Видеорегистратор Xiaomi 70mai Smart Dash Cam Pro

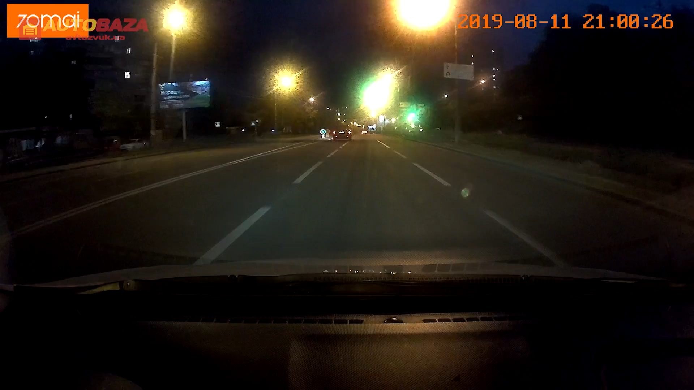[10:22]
которая поддержит функцию высокого динамического диапазона HDR, которая в том числе призвана для улучшения ночной съемки, оказалось, что для данной прошивки функция HDR не активна. Действительно, я посмотрел на YouTube другие обзоры таких видеорегистраторов и там приличное качество ночной съемки. Возможно, это связано с прошивкой. Можно подумать, что функция HDR не была активизирована, но в меню видеорегистратора как через приложение, так и в самом видеорегистраторе отсутствует возможность ручной активации функции HDR.